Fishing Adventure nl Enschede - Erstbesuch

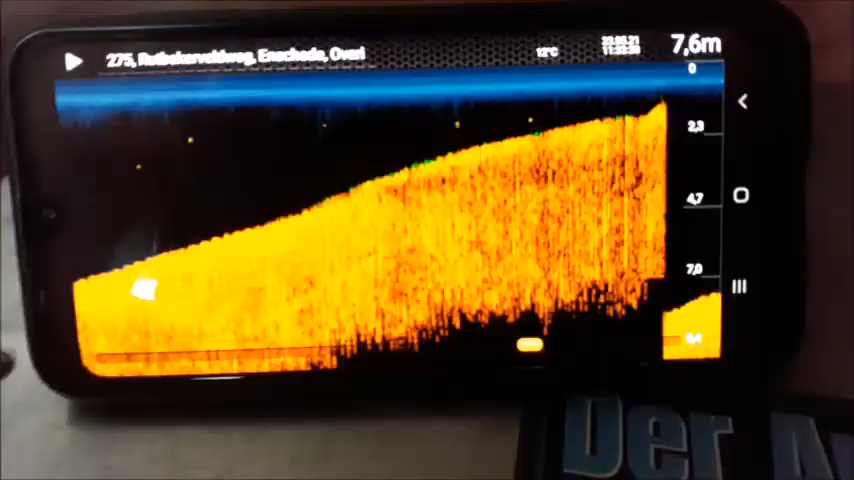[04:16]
On screen: depth 7.6 m
So, hier sieht man es eigentlich sehr gut. Ich habe hier einen Neustart gemacht. Das ist ungefähr 20 Meter vom Ufer. 7,50 Meter tief. Und dann kommt wirklich eine richtig schöne Kante. Ist auf 1,20 Meter. Die ersten 5, 6 Meter sind Flachwasser. 50, 60, 70 Zentimeter tief. Kann man auch super drin stehen. Das hier ist natürlich der Punkt, der Bereich, wo ich meine Köder ziemlich genau platzieren möchte.
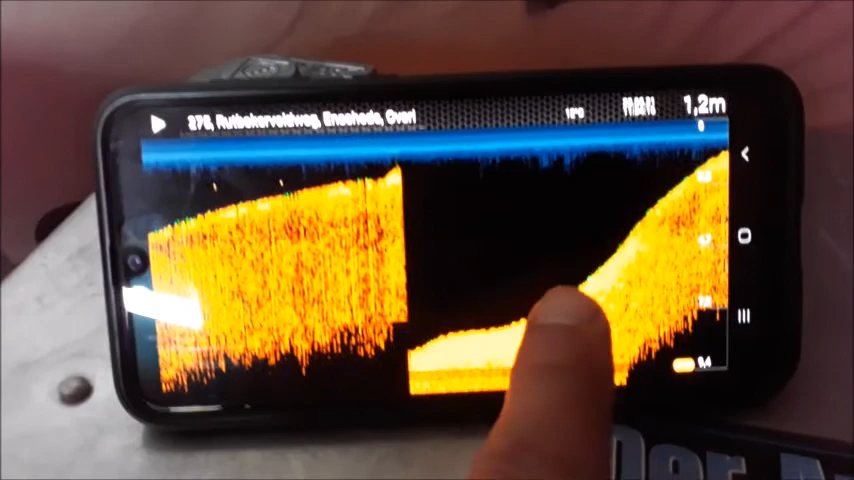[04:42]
On screen: depth 1.2 m
Da glaube ich, ziehen die Störe lang.
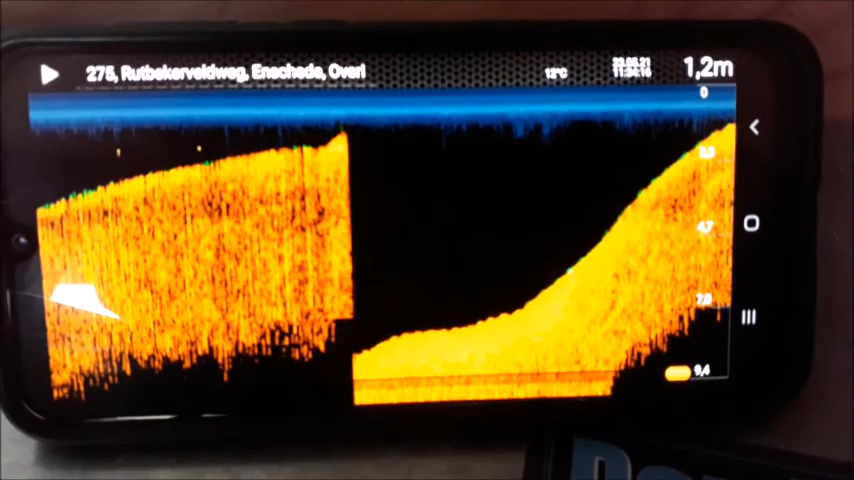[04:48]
On screen: depth 1.2 m
Wie gesagt, in 40 Hektar, ob da jetzt wirklich einer langzieht, weiß man nicht.